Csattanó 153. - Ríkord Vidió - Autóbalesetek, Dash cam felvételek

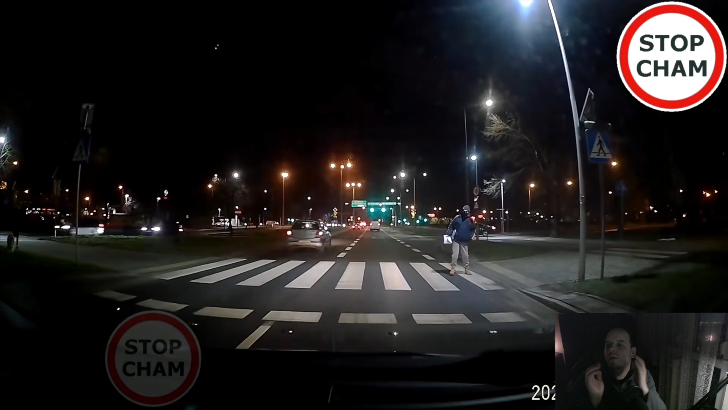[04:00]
És megint az egyébként, hogy mennyire sokat jelent ilyen helyzetben, ami dudálás. Egy jól elhelyezett dudálás, hiszen észbe kapott a gyalogos is, hogy figyeljen azért, mert jönnek majd. Talán észbe kap az autós is, de hát ugye olyan gyorsan ment, hogy már teljesen mindegy volt, és könnyen lehet egyébként, hogy ez a dudálással okozott meg egy elég komoly gázolást.